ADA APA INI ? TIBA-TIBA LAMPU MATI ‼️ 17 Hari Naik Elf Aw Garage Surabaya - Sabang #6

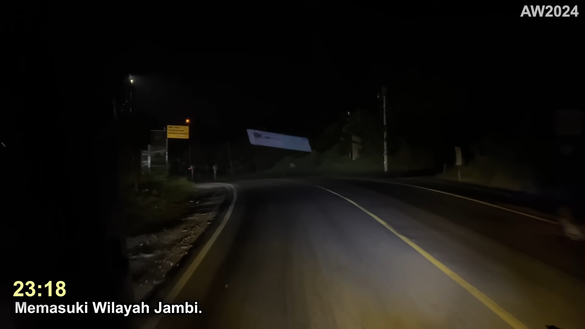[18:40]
Dan alhamdulillah, teman-teman, ini sekarang jam 11:30 malam,
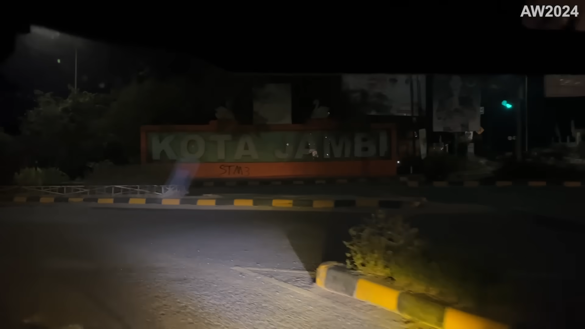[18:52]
kita tiba juga di kota Jambi. Nah, akhirnya sampai di Jambi juga ya. Dan ini juga ada sedikit perubahan di Jambi ini,
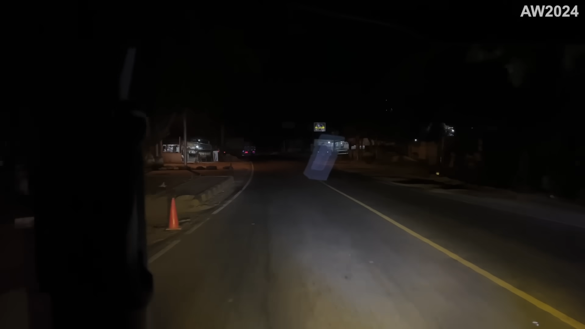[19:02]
di mana kalau dulu kalau malam itu mesti macet truk-truk batu bara, teman-teman.
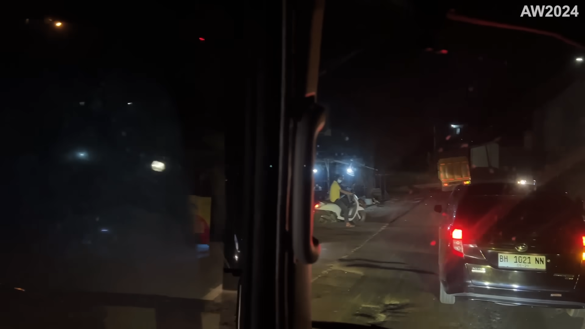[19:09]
Terpantau tadi perjalanan lancar dan tidak ada truk batu bara yang
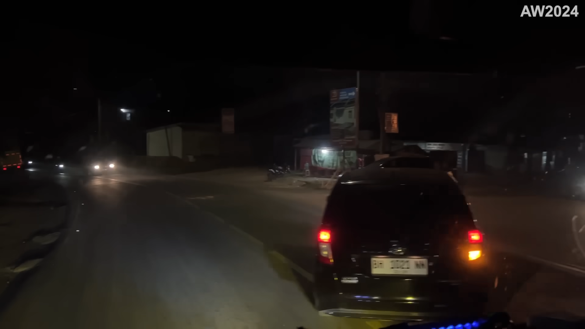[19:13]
seperti dulu waktu saya ngetrip naik bis-bis sumbar gitu, teman-teman. Mungkin dari kalian ada yang tahu atau sekarang lagi libur atau emang jam operasinya dirubah atau gimana, teman-teman, bisa tulis di kolom komentar ya.